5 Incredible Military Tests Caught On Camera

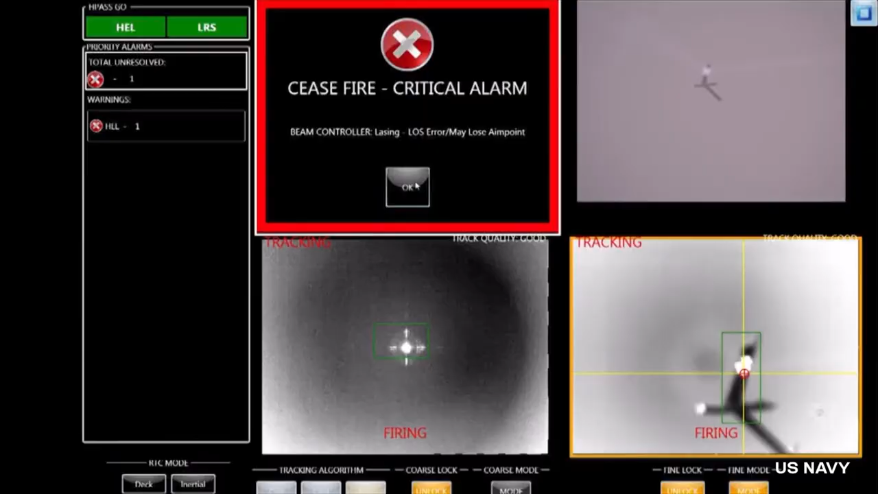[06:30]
as seen in the following test conducted by the military. On December 9th of 2014, the military decided to share shocking footage of the laser weapon system aboard the USS Ponce.
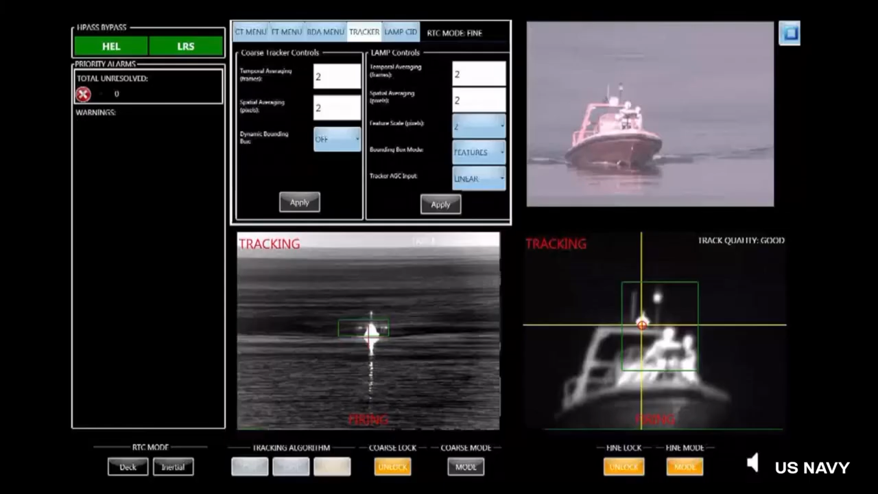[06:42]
The footage shows the operation of this futuristic weapon,